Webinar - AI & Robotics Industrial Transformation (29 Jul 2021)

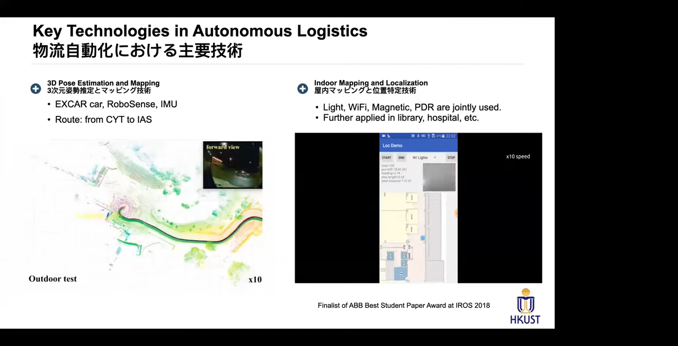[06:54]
not only for indoor not only for outdoor uh also for indoor
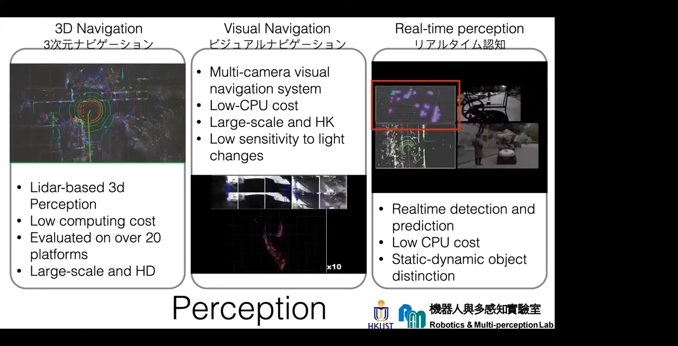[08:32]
the car can navigate around not only by lidar but also navigate around by the camera system and can detect the obstacles in real time and to see what happened in real life so uh we already got several walls
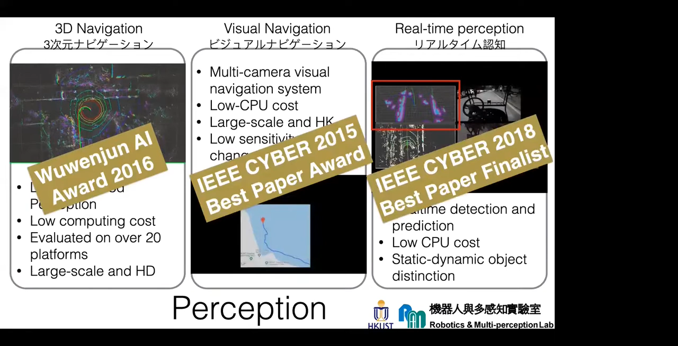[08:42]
along this direction in the in the past and more specifically when we create this 3d map we can even use some handheld device we move around
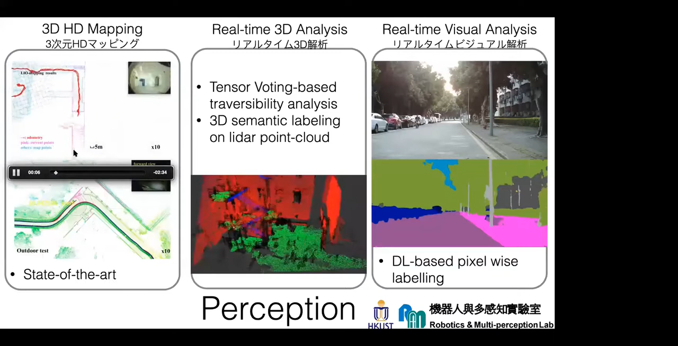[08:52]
in the environments that will generate the 3d map on the fly in real time and then we have the 3d analysis about the the environments not only from the lidar data also from the visual data and shown on the right side so every picture will be converted
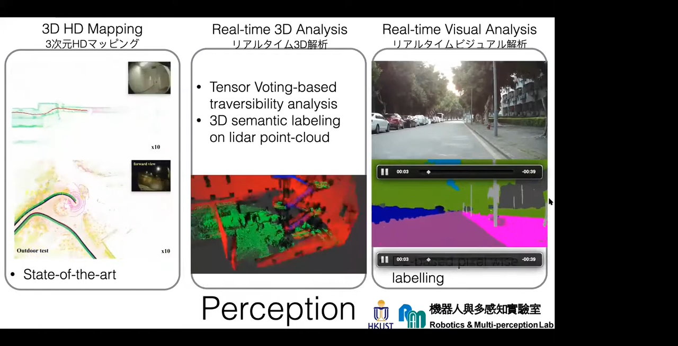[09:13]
or we learn from the picture so that every pixel will be labeled with different semantic meanings
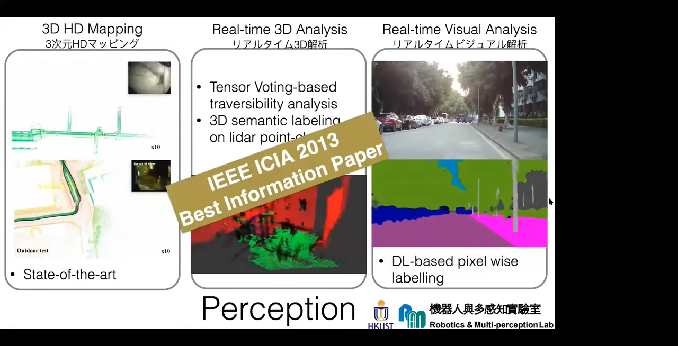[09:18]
and finally we
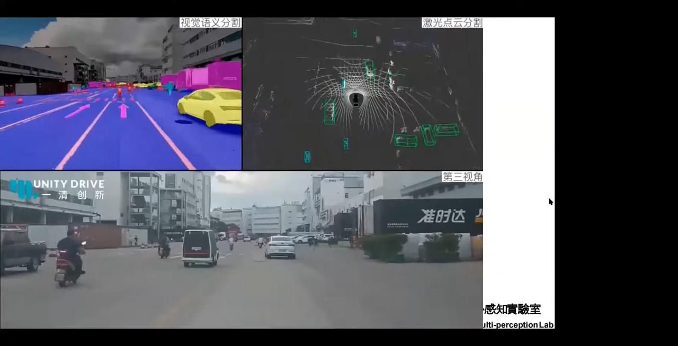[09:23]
will uh when the car is moving on the street or in more confined areas and from the camera both from the camera from lidar we can have a
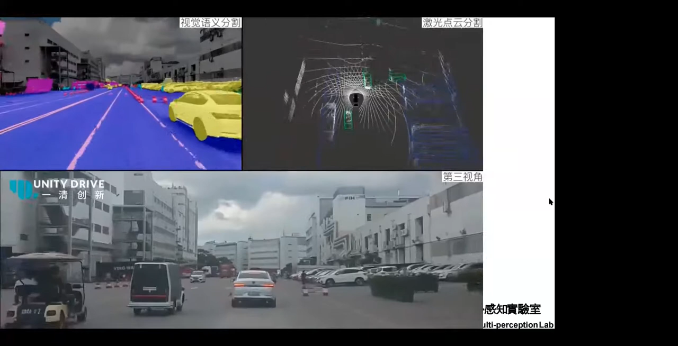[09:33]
better understanding of the environment another thing is that we will generate um originally 3d representation of the environment so when we take such